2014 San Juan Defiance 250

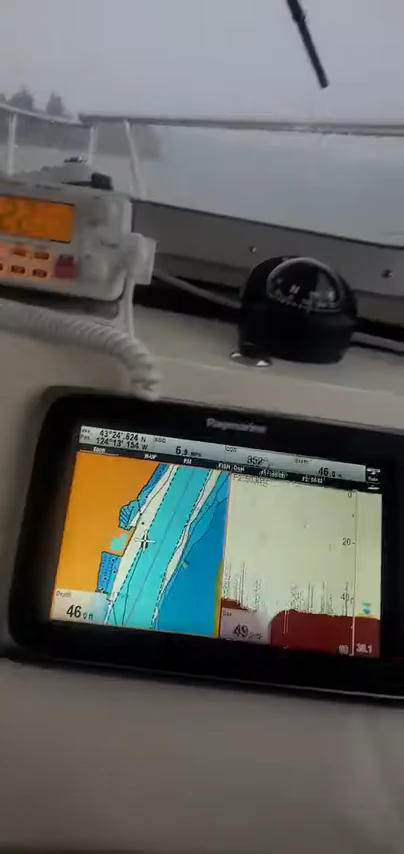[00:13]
I got your Fruno real nice.
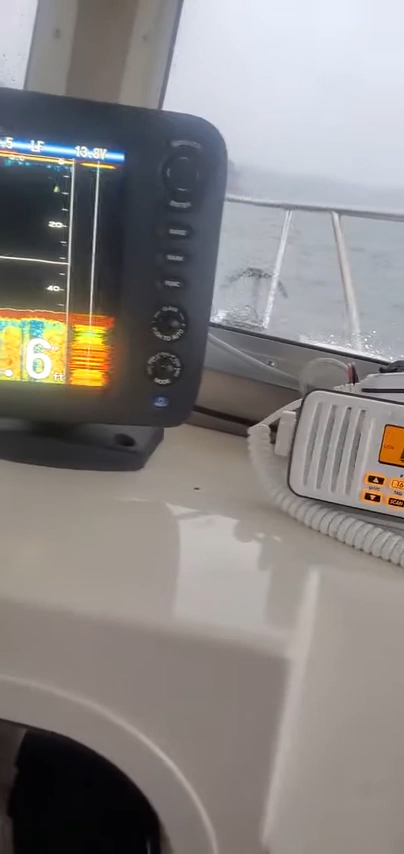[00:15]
That's probably the one kilowatt one. I got it so you could read it. Like in statute, instead of fathoms and all that.
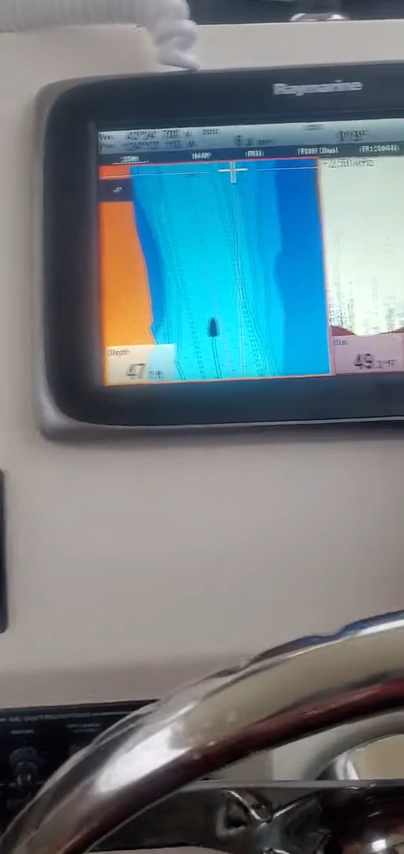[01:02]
So it really doesn't matter. You can move this all the way back if you want it. And over. Because it doesn't change your latitude and latitude.
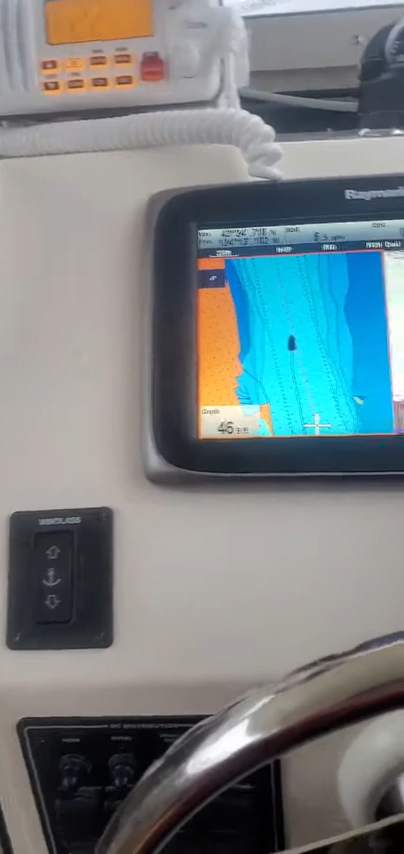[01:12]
Then you just go home and you can pick which ones you want. If you want your fishing chart. Just hit this one. Hit enter. If you want just a chart. Then you go back into the chart. VHF works good.